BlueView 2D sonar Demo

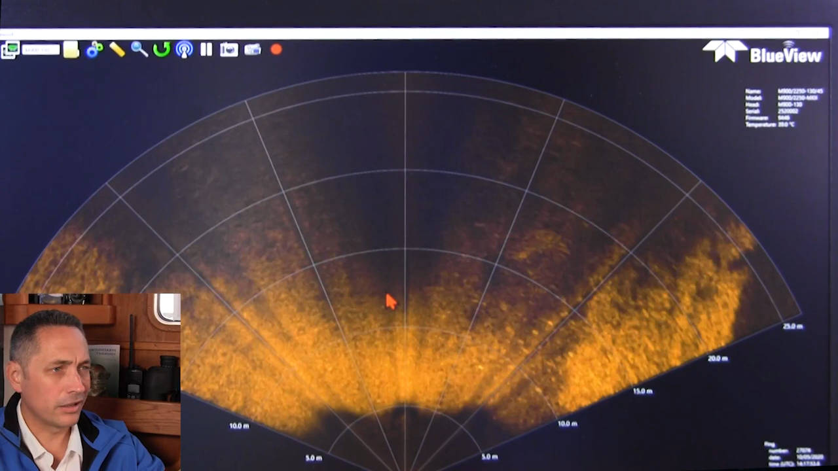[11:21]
So you're seeing the full watercolor or the full swath or the full viewing sector at the same time.
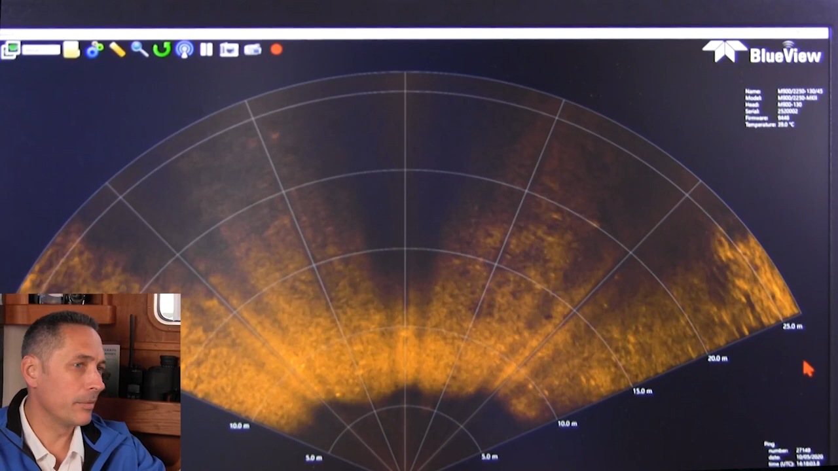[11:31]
And one thing that's interesting about the Smart 2 solar is you'll see that we've got 130 degree field of view on the 900 kilohertz.
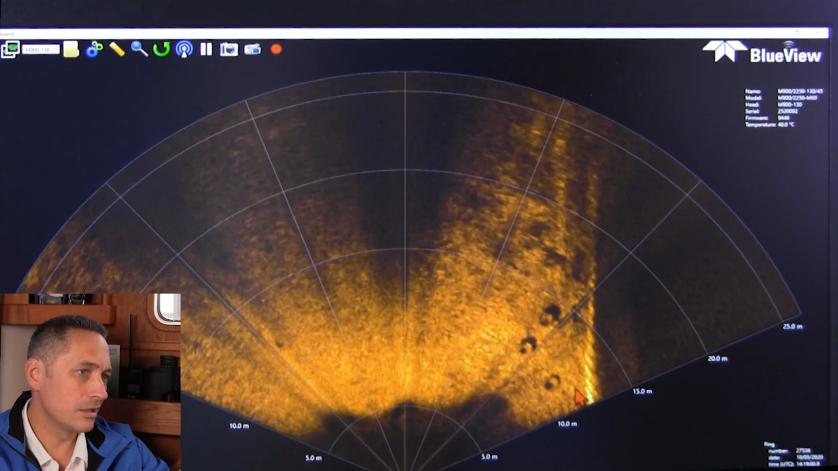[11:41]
Here we go with some nice tyres here on the starboard side. I'm going to flip over to the high frequency mode.
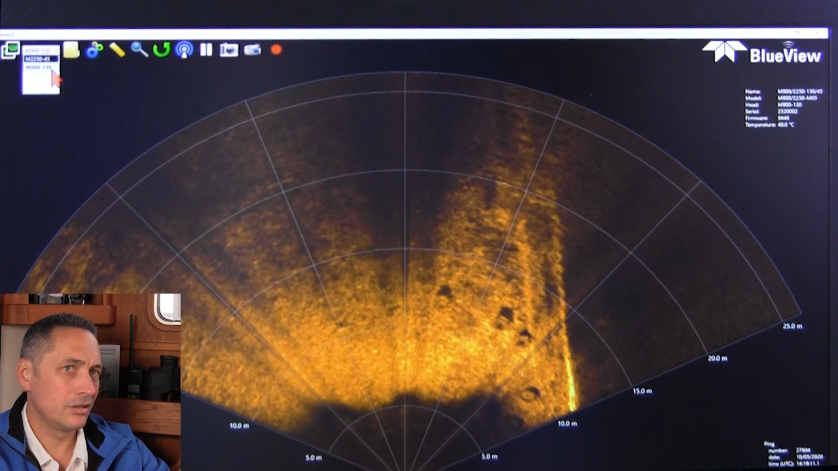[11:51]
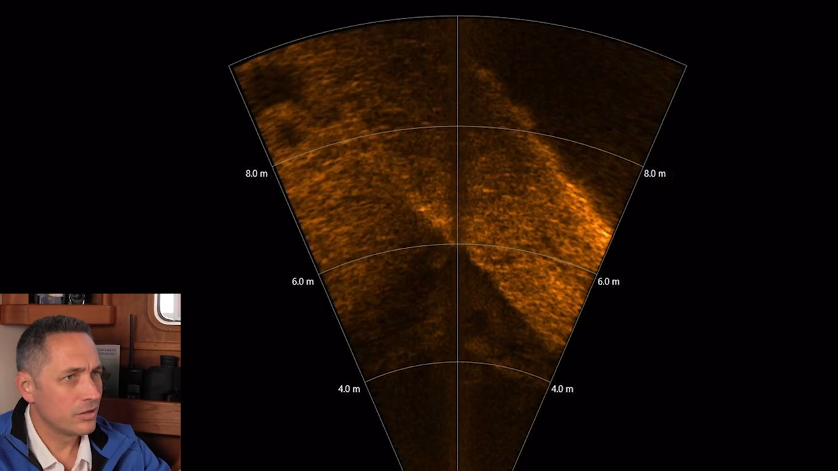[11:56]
So there's another tyre object, very nice tyre object here, almost dead ahead now.
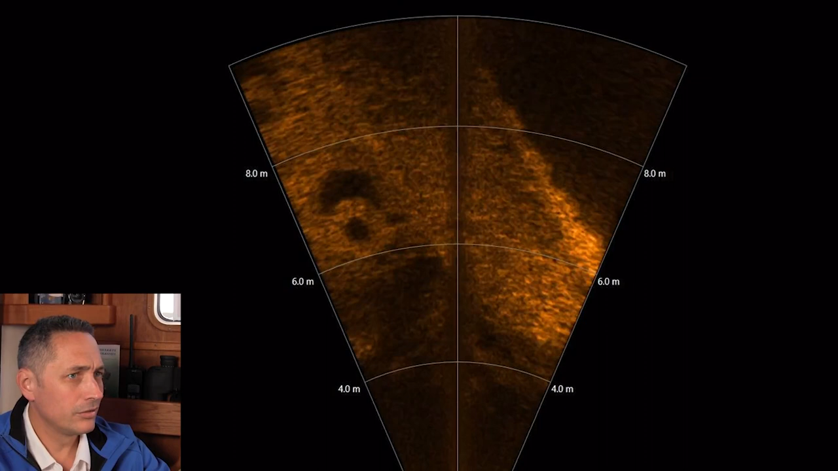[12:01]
Really good detail. You can clearly see the circular shapes of the tyres.
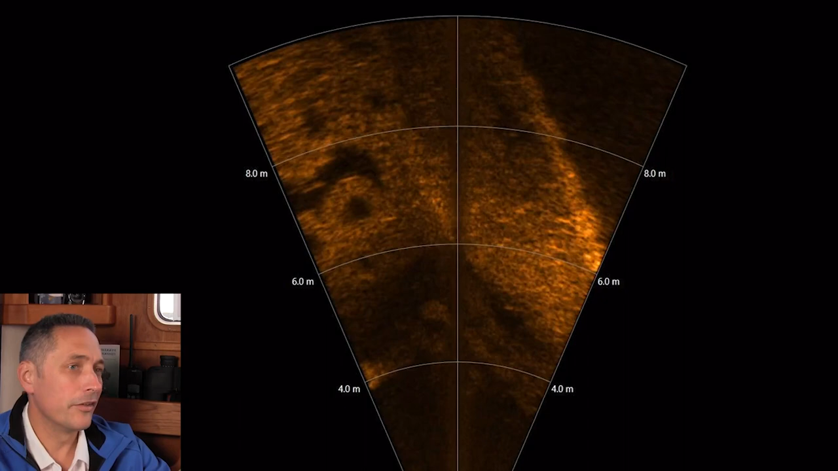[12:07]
And this is the strength of the two megahertz. Wow, that's really fantastic imagery there. You can see the key wall and the water depth must be only a few meters here.
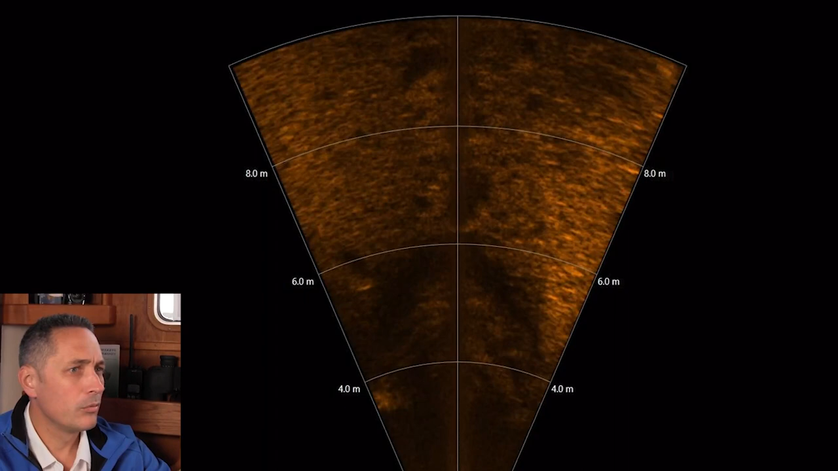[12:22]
We've got the sonar tilted minus 20 degrees.
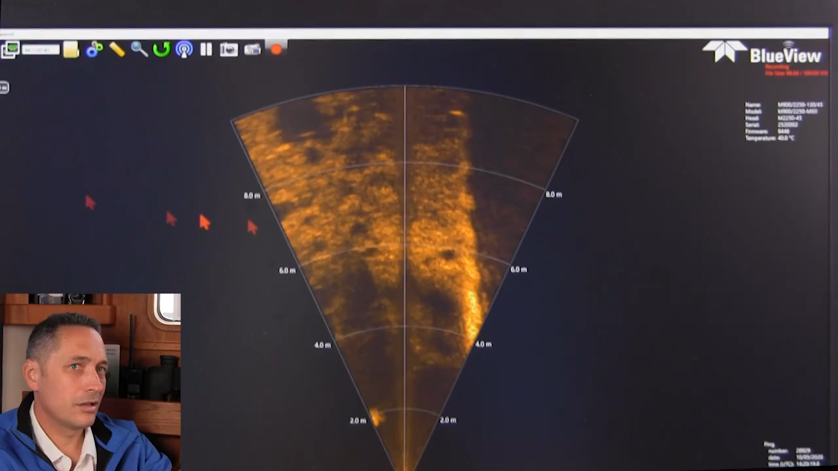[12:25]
I'm going to just switch over between the 900 kilohertz.
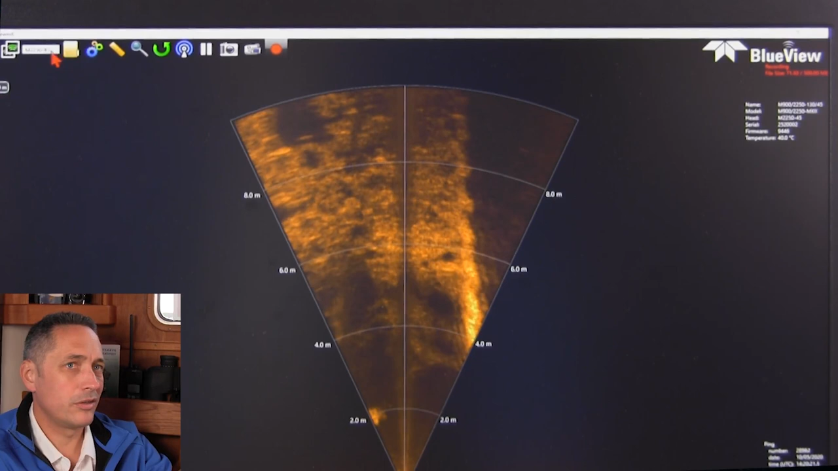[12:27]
And now you can see some nice tyre objects here. I'm going to zoom in on them. Just record this data. I'm going to zoom in. You can clearly see my shape, my shadow detail, my shadow detail over here on these objects.
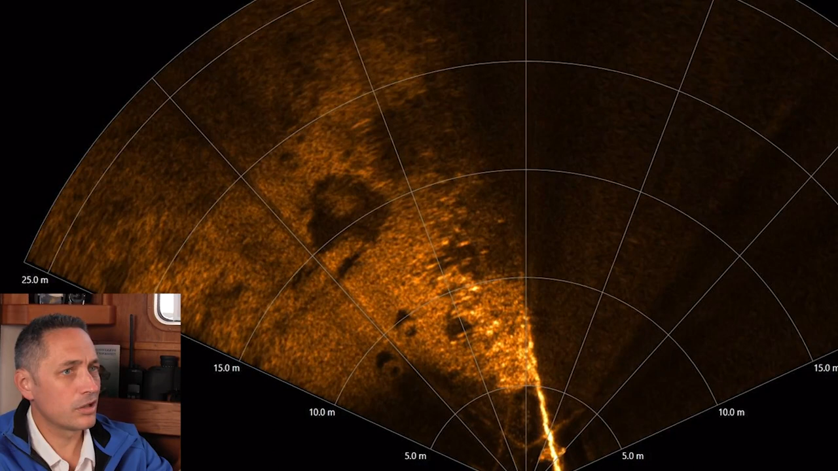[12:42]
I'll zoom out again. I'll decrease the range scale so you can get a bit better resolution on those objects.
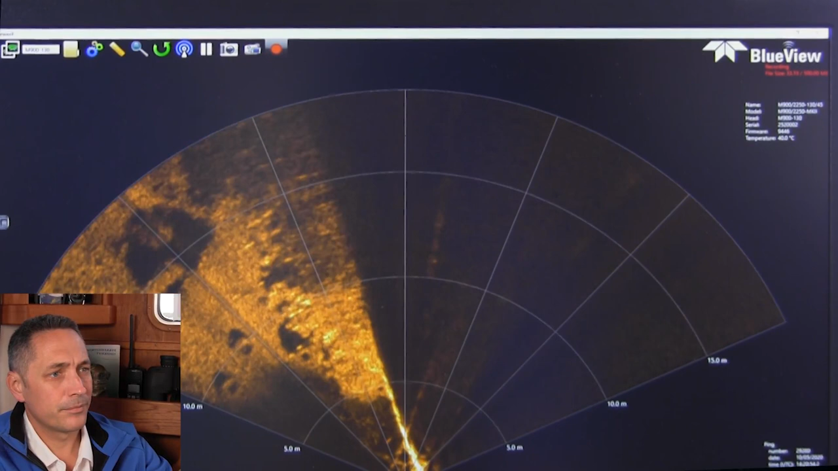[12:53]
You can see one, two, three tyres at least with really good shadow on them.
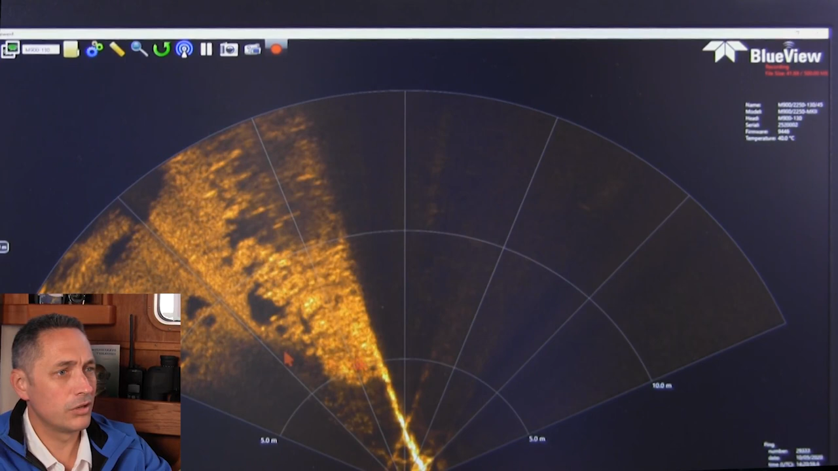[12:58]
And then I'm just going to change over to the high frequency.
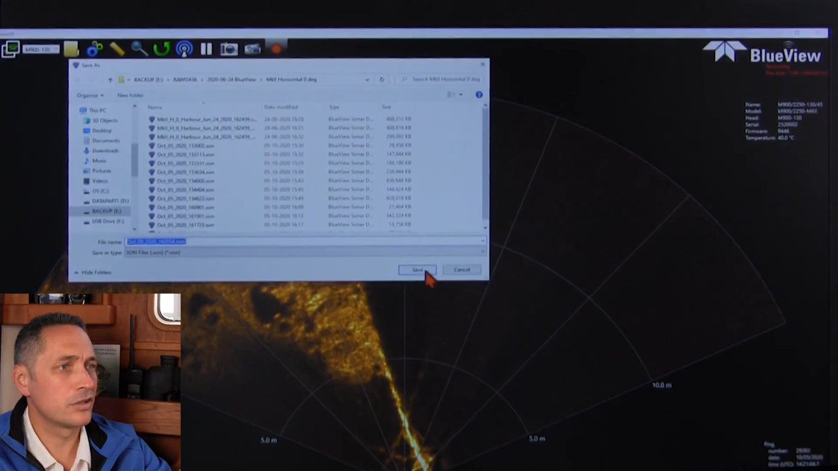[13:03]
First, I'll save this data. And then I'm going to change over to the high frequency two megahertz mode. And those tyres are outside of the field of view with the exception of this one over here.
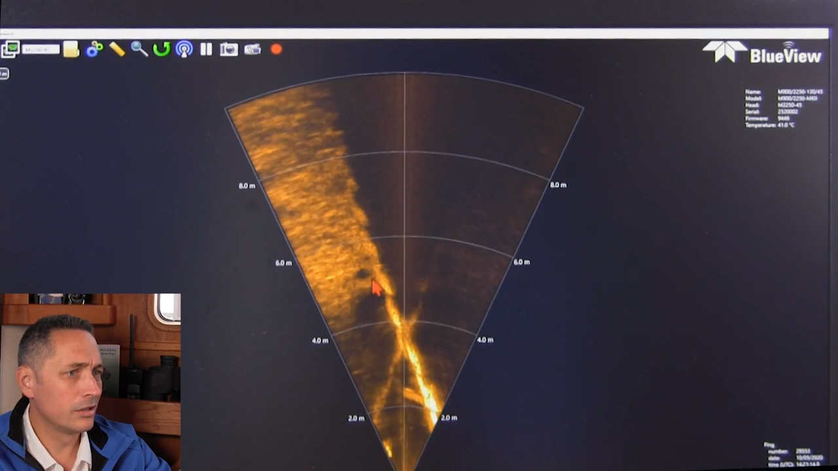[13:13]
We're going to just move the vessel a little bit.
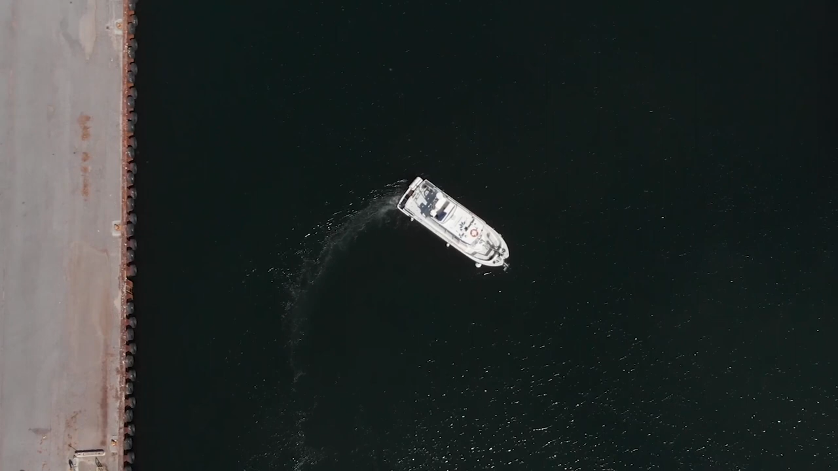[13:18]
And as we go ahead, we'll probably see those tyres coming into view soon. There we go.
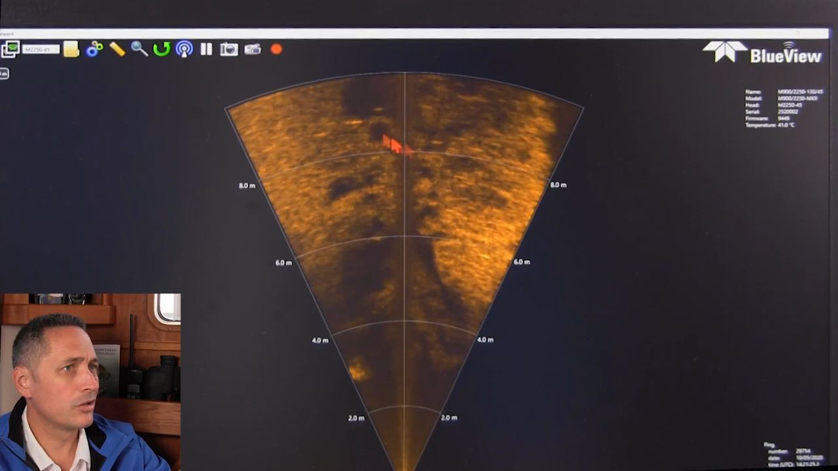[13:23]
You can see the first one there at just over eight meters range. And I'm just going to start recording there again. Really nice data.
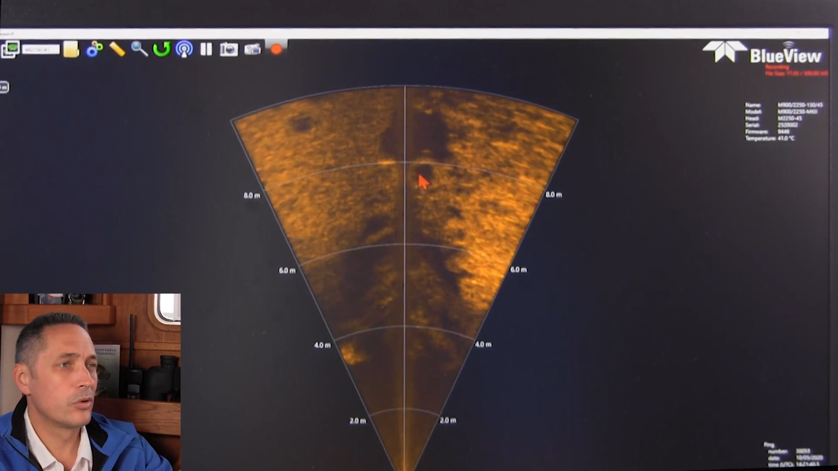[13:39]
So very often with forward-looking sensors, one's using shadow information or shadow detail.
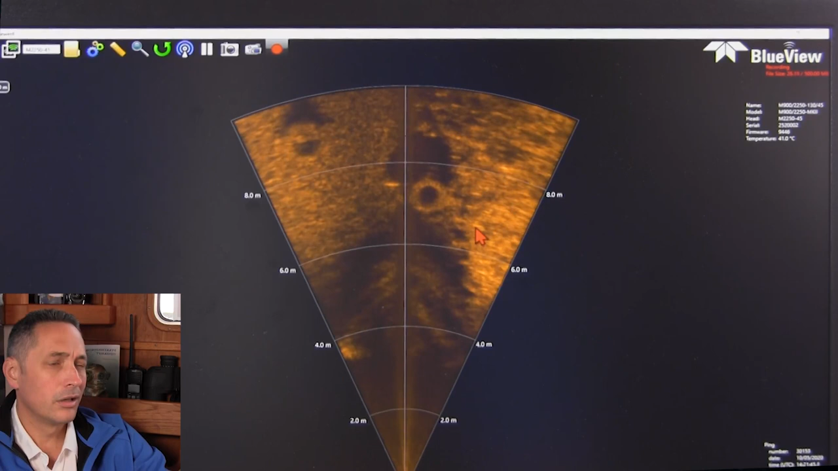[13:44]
Here's another tyre over here, nice shadow behind it. And of course, it's possible to measure on these objects and get an impression of how big they are as we move along. Probably track tyres or something similar. We're in the industrial harbour.